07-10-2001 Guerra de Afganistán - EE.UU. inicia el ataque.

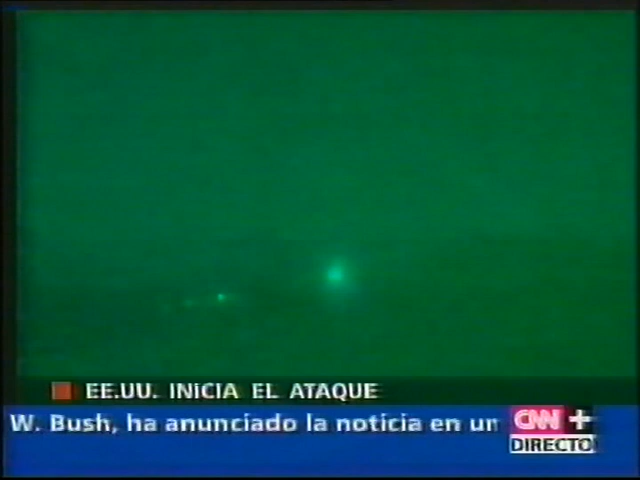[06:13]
Y nosotros seguimos viendo esas imágenes de Kabul. Mientras, el régimen talibán ya se ha manifestado ante este ataque que ha calificado de terrorista. De hecho, los talibán llevan varios días intentando ganar tiempo, intentando impedir esa ofensiva que finalmente se ha producido y que aquí les estamos contando aquí en CNN+.